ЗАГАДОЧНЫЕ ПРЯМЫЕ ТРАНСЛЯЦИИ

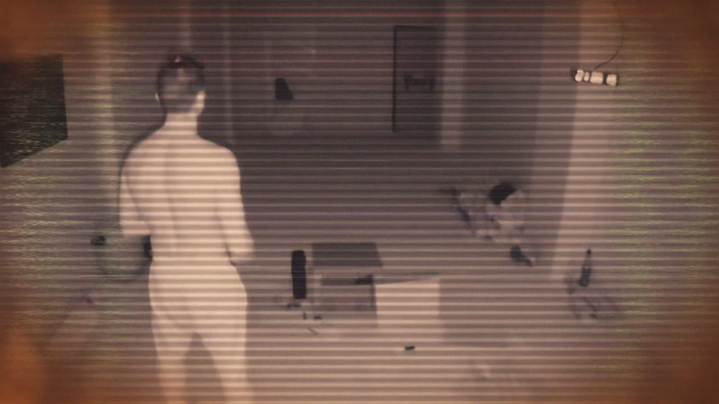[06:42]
Например, рассмотрим уже прошедшую трансляцию под названием «Черная комната». Молодого человека заперли в черной комнате, стены, потолок и пол которой обиты поролоном. Его задачей было выйти из комнаты. Для этого он должен был решать загадки при помощи зрителей. В центре комнаты стоял большой сейф, основной задачей было подобрать к нему пароль.